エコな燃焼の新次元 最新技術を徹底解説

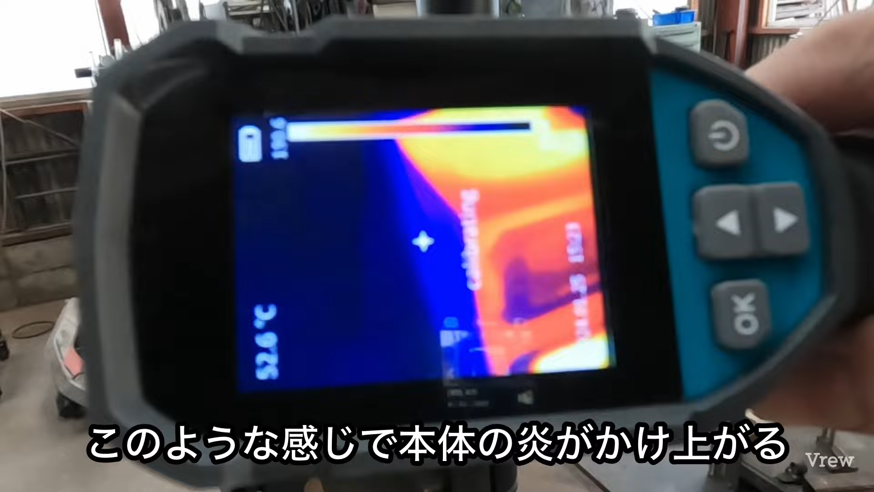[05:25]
本体の炎が吐き上がるところが一番暖かくて
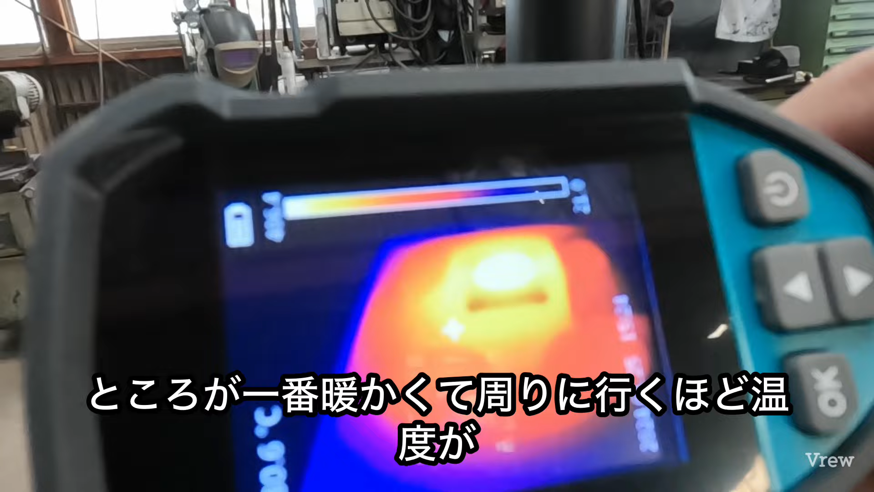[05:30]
周りに行くほど温度がぬるくなっています
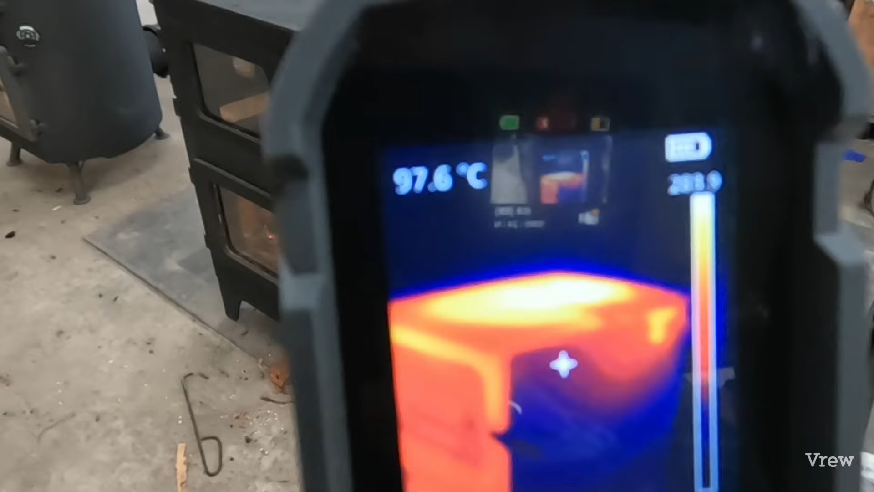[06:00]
On screen: spot 97.6°C
この横の射熱板を外せば本体が200度ぐらいあるので暖かさがさらにお部屋へ放出されるのですが
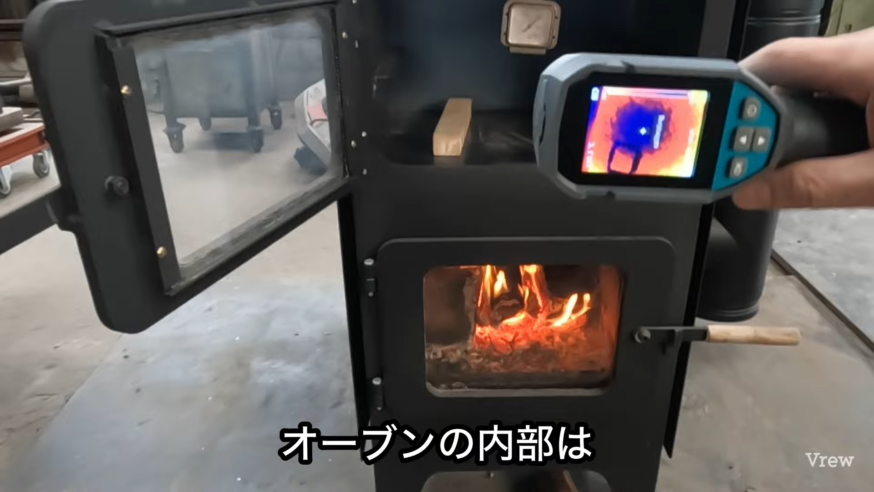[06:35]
オーブンの内部はこのようにガラス根以外は
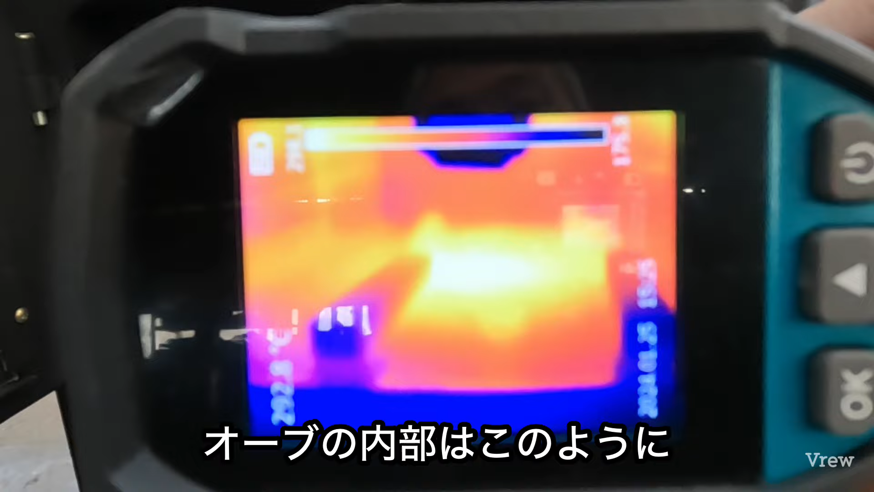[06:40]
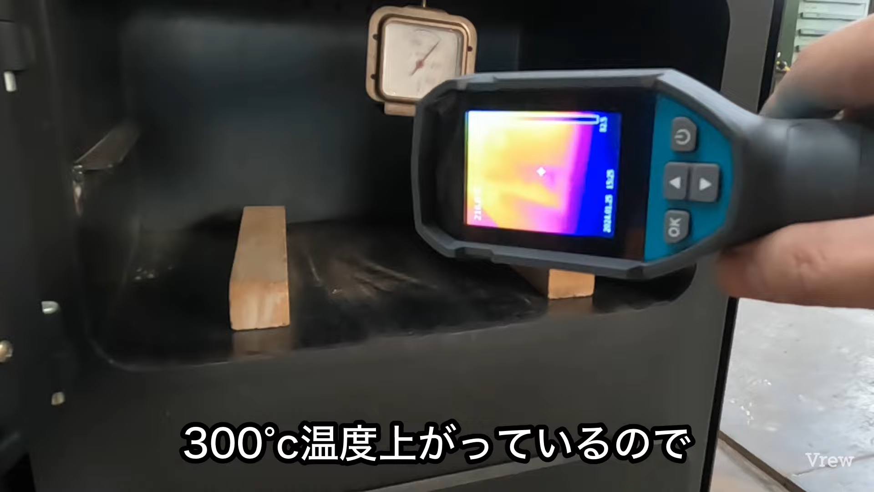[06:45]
300度以上温度が上がっているので
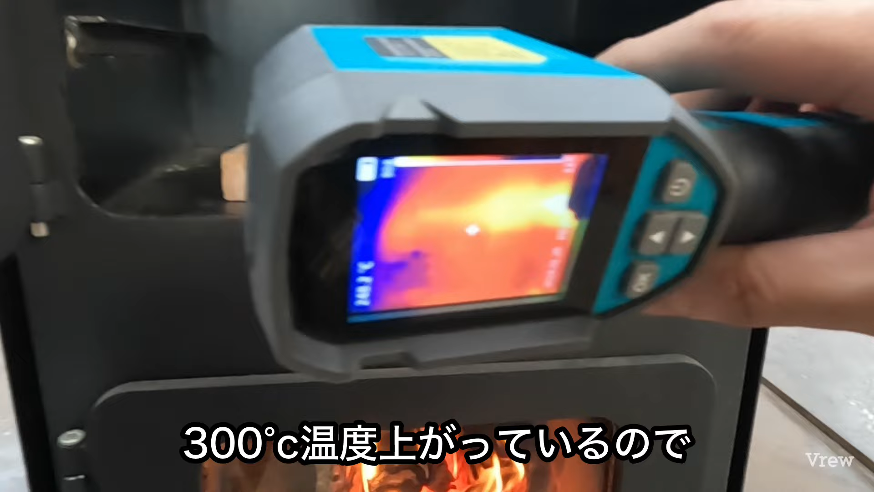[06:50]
上も下も横も奥も
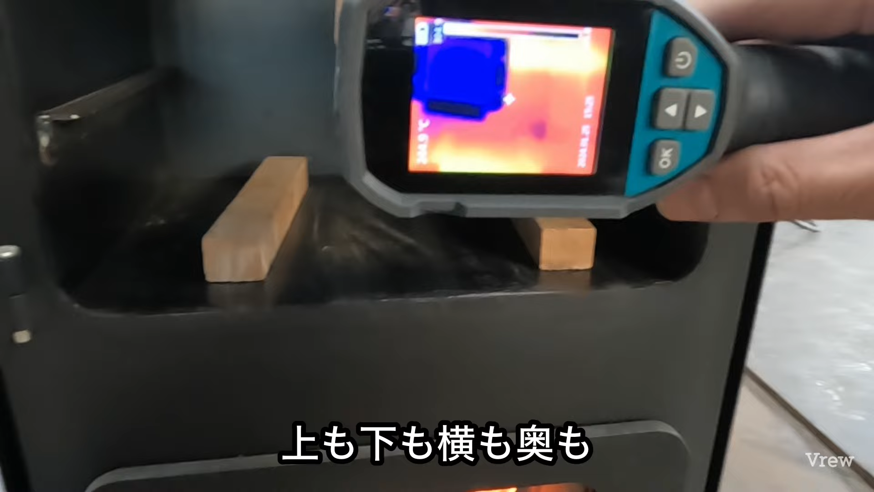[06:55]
全て温度がしっかりと上がっているので
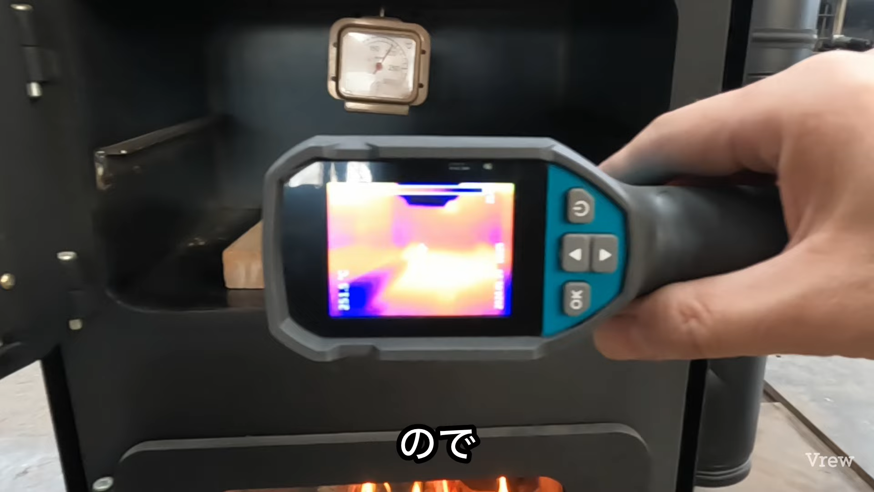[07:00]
焦げ目のつく美味しいお料理が可能となっております